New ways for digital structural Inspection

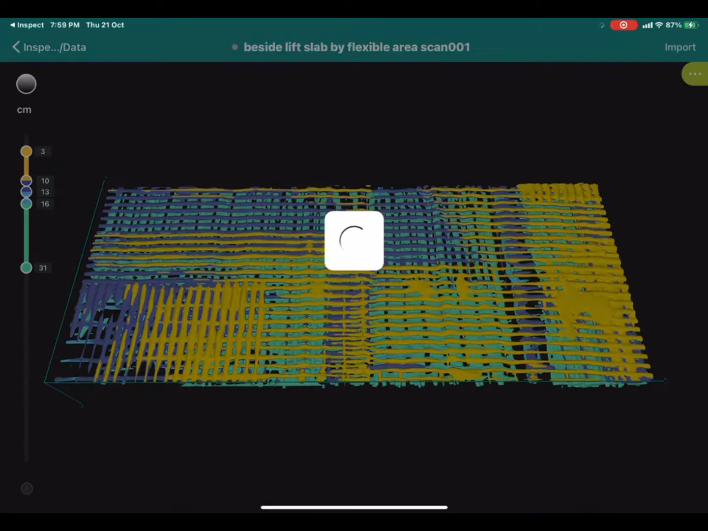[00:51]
We can see the GPR 3D results related to structural detailings like rebars in different layers or pipe and slab thickness.
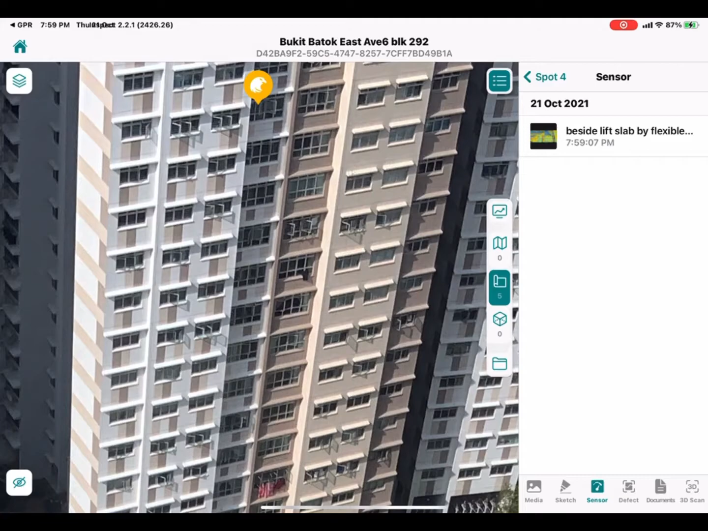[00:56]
Create a full-scale 3D scan of your surroundings with just the onboard LiDAR sensor from the latest generation iPad.
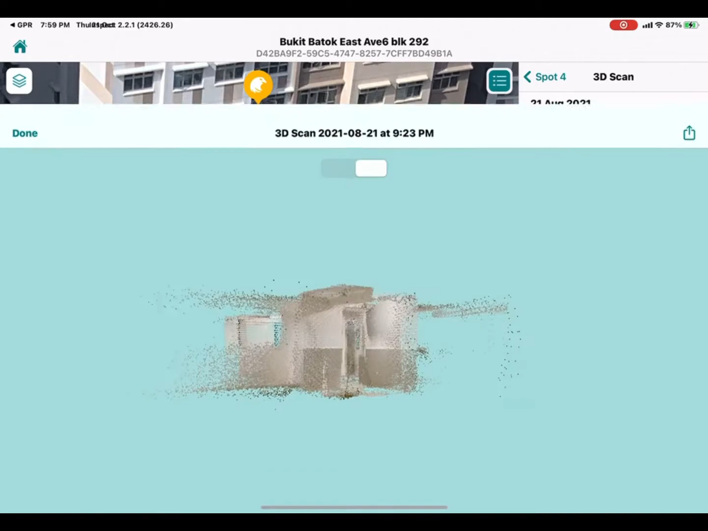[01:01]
Holding the iPad and walking around in a few minutes, the 3D point cloud of the scan structure was generated instantly.
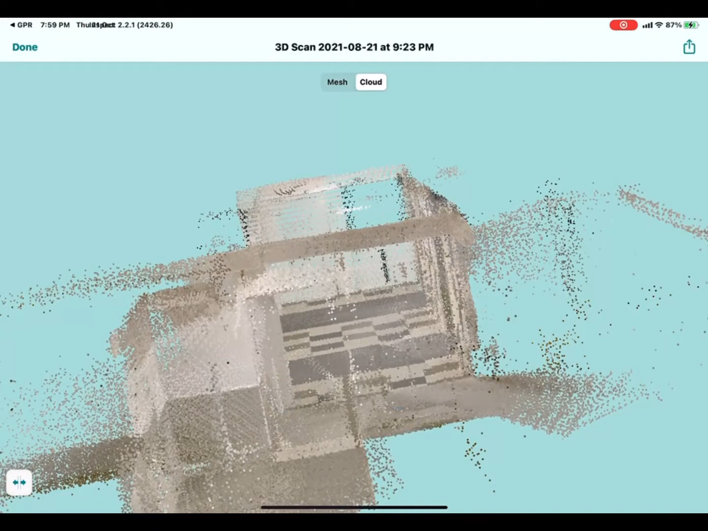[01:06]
It can be exported into OBJ format directly for the BIM module as well.
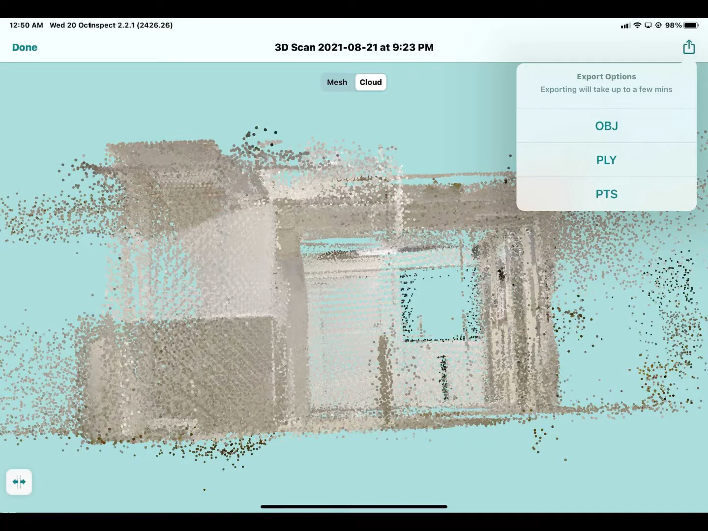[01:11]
You can also measure dimensions, slice and dice the scan and export it to your favorite CAD tools for post-processing.